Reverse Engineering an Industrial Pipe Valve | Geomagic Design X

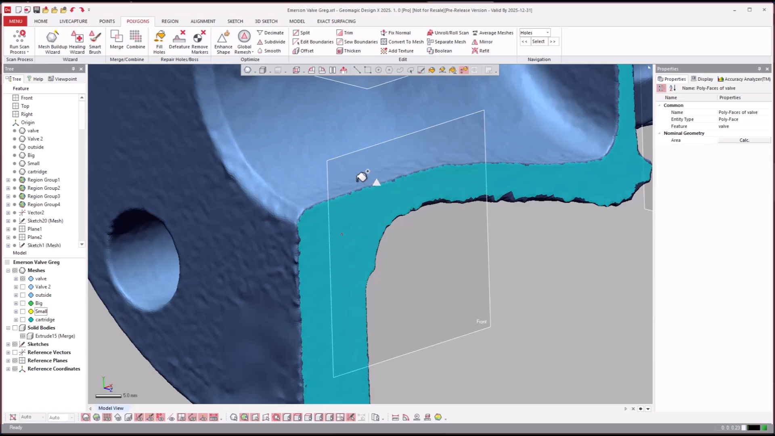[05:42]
Like, I can come over here and click and drag and then extend my selection. I can just hit delete there. I can extend my selection.
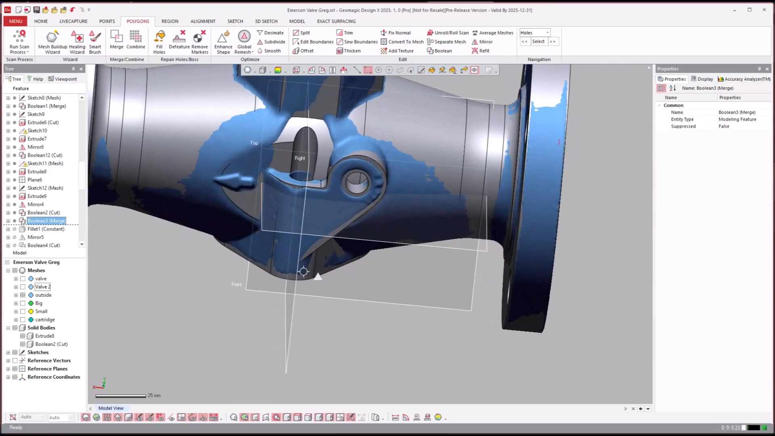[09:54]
So you see there is a big flat area here. Cut that away from this before you go ahead and boolean it all in.
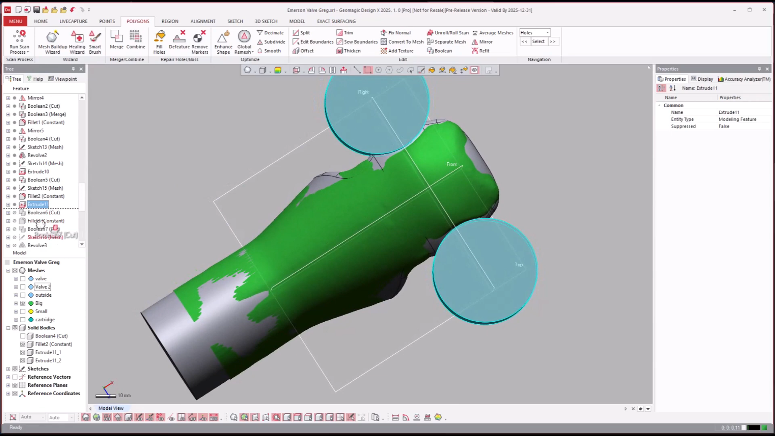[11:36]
Right there. And then I fillet for those two.